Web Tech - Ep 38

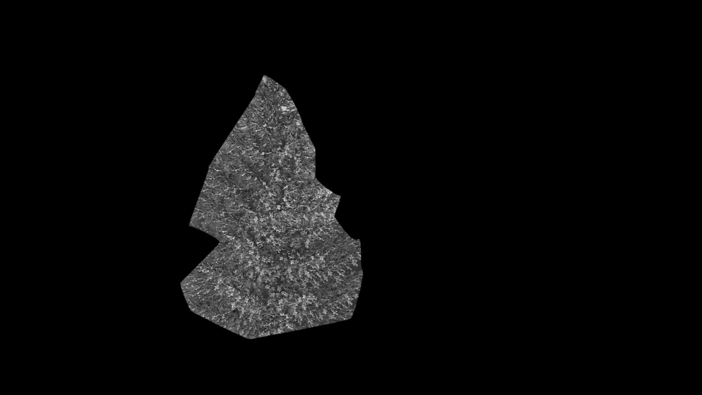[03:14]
So I'm going to trim that down so that we just see the very brightest tips of the tree, like so.